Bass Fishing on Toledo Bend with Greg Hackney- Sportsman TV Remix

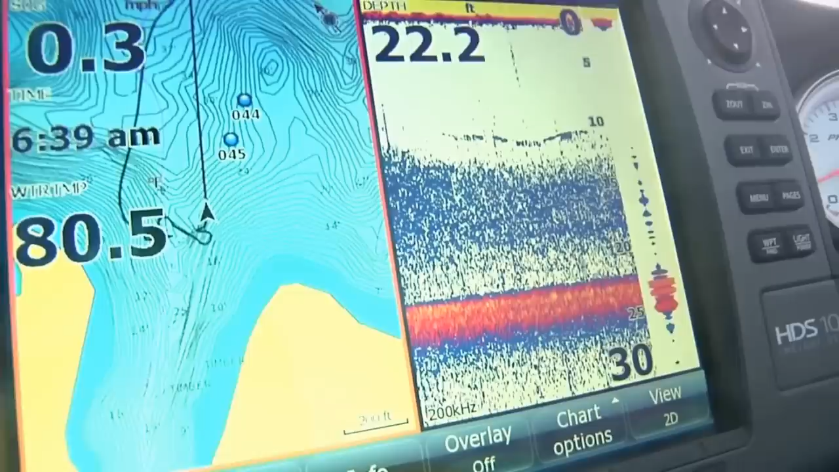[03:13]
On screen: depth 22.2 ft
Like when I'm working down that grass, I've got map on one side of my, the ranch unit and on the other side, you know, the sonar and the instant I get bit, I marked that spot. Those fish are there for a reason.
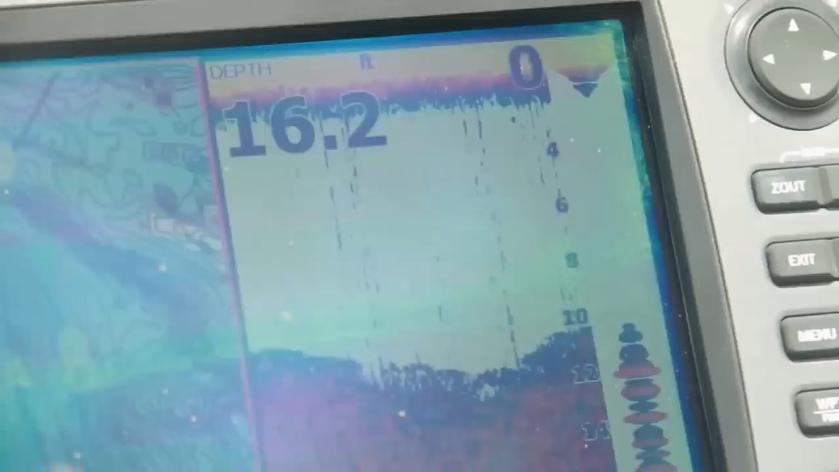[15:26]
You know, just into the abyss, that black water right next to it.
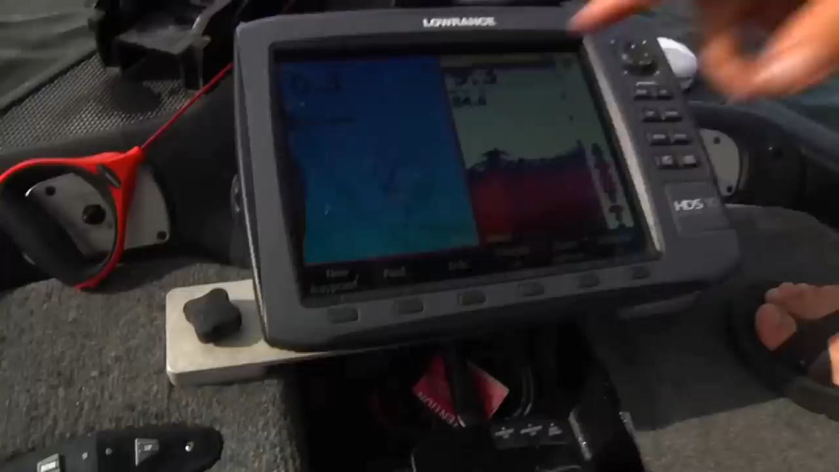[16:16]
This particular unit is antennas right here. So we are sitting right there, like where you see me on the screen at.
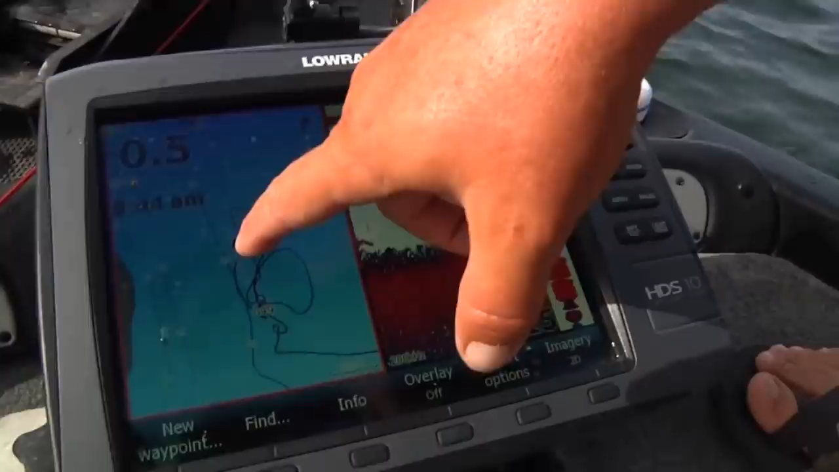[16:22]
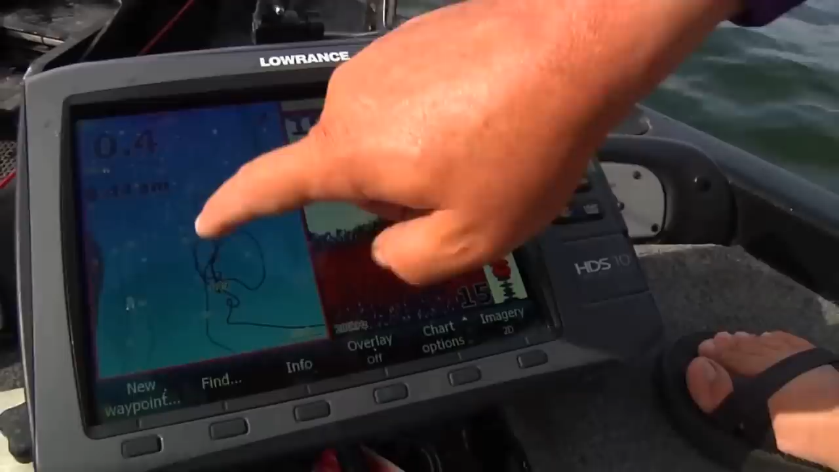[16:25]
So I can draw a line, move over ten foot, and I can just really take a place apart by knowing exactly where I am at all times.